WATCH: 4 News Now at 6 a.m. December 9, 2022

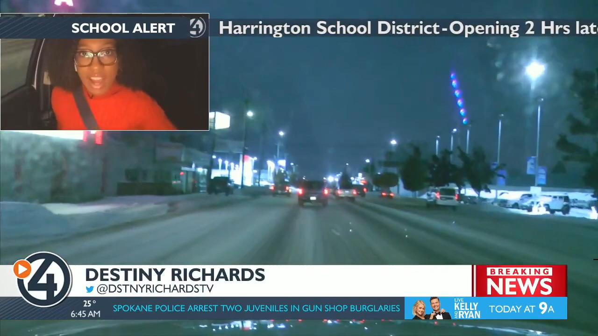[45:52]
Well, we are going westbound on Sprague now From Spokane Valley heading back to Spokane And Sprague right now We just came